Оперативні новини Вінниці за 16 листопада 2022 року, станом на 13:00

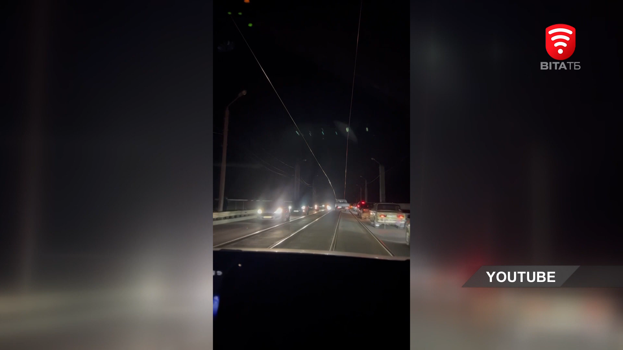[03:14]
В «Укренерго» вимушені розпочати екстрені відключення світла для збалансування енергосистеми та уникнення аварій на обладнанні. Частина регіонів вже без світла. У соцмережах з'явилася інформація і про відключення електрики в деяких районах Вінниці. Тож радимо зарядити телефони, а також запастися питною і технічною водою.